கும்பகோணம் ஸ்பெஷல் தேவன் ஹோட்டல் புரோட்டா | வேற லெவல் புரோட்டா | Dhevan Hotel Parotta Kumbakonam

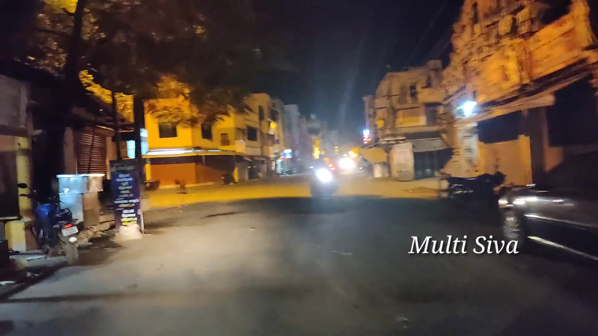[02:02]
பார்த்தீங்கன்னா லாக்டவுனுங்கிறதுனால நிறைய கடை வந்து இல்லை.
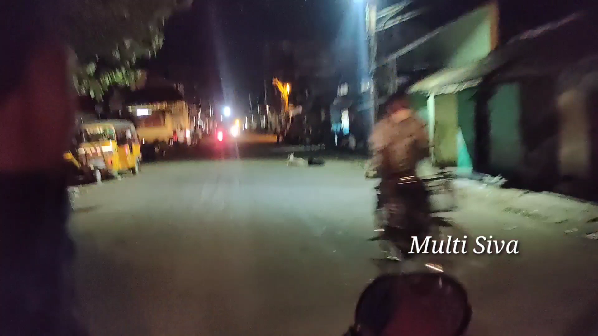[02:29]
இப்போ தேவன் ஹோட்டல் வரப்போகுது, லெஃப்ட் சைடில் இருக்குது, பார்த்து பார்த்து வந்தாச்சு. அப்போ ஹோட்டல் திறந்துருக்கானா, பரோட்டா இருக்கான்னு தெரியலையே.